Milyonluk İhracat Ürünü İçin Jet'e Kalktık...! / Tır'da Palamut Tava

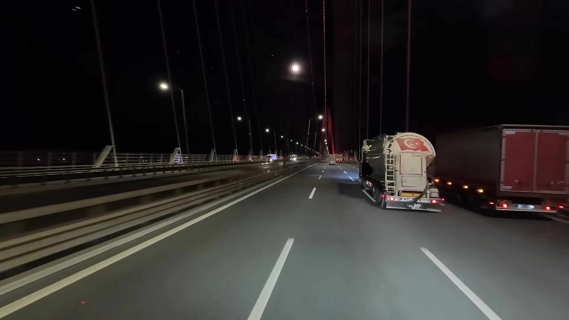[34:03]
Hay yavrum şu kalabalığa bak, kalabalığa. Arkadaşlar az geride bir tankerin altına arkadan taksi girmişti. Kaza var yolda. Ve yolun durumu şekil ağda gözüktüğü gibi. Görüyorsunuz değil mi?